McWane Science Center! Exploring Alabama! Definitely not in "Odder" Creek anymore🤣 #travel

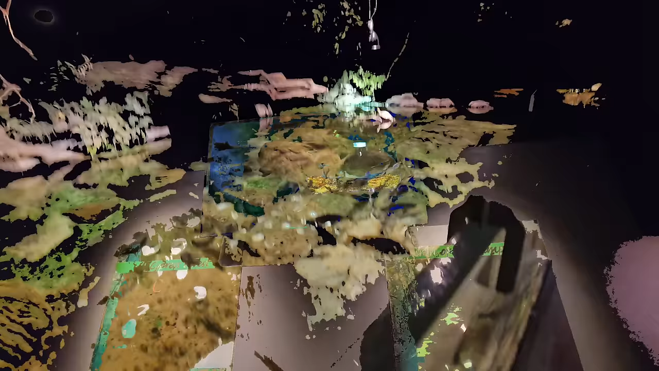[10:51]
here's a look from on top that's gorgeous check it out you've got the nile tilapia right here